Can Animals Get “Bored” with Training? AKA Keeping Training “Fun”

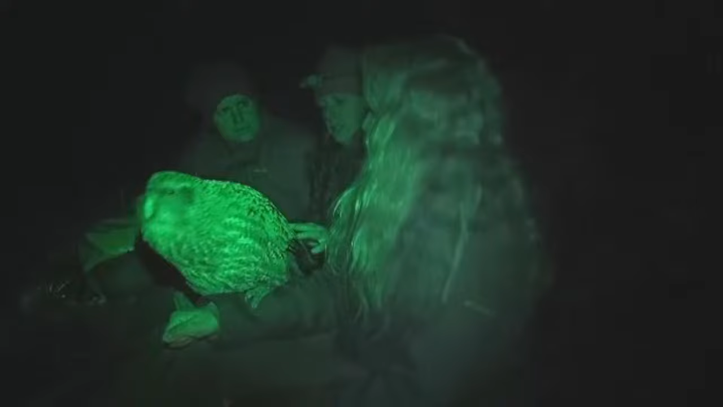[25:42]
Oh. Yeah. What do you think about that? Yeah, it's the odd. Good boy.
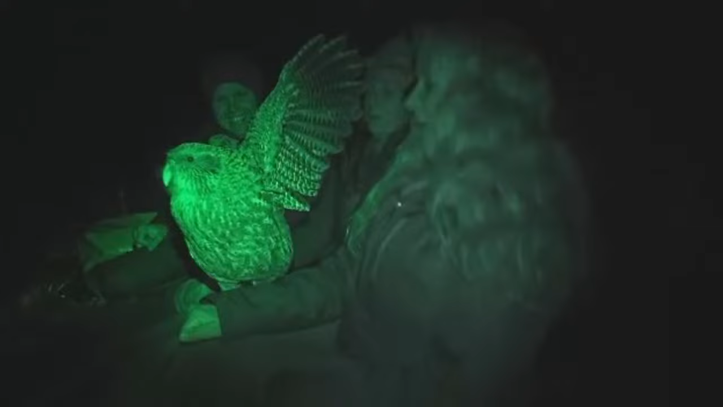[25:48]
See that? Yeah, now you can see awesome. The straps. That's and awesome. It's lovely if you end up giving people some vocalizations as well.
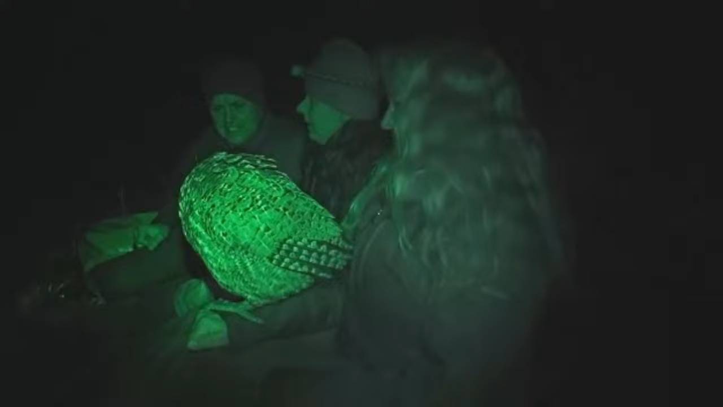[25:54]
Yeah. Oh, yeah. Just. He did lots of that at Manga Teatri. Is it the stop the beat? Whee! Whoa.
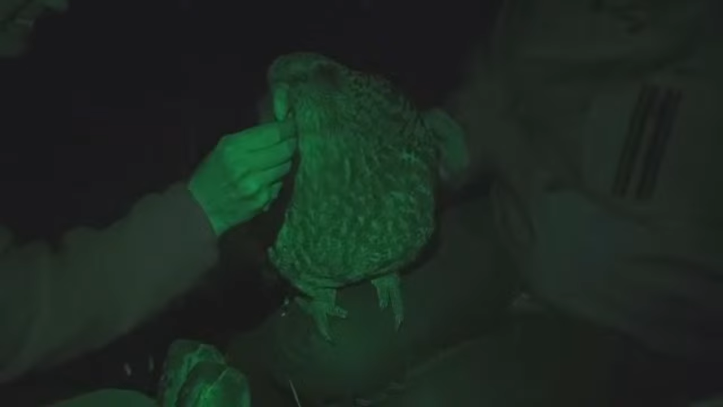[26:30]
I won't be able to use any of this audio. Oh, here he goes again. He's going to.
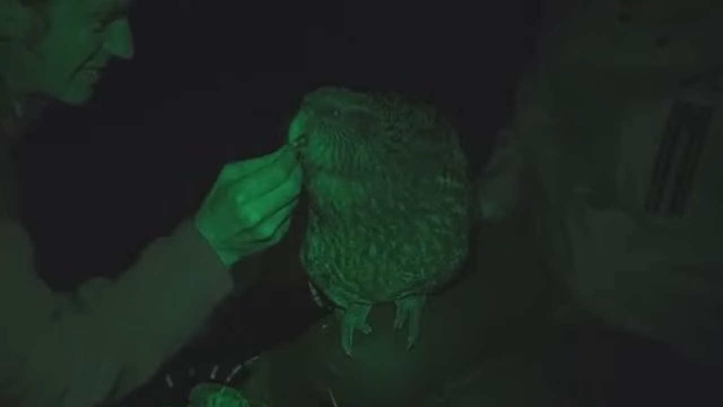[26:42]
What I noticed that time is.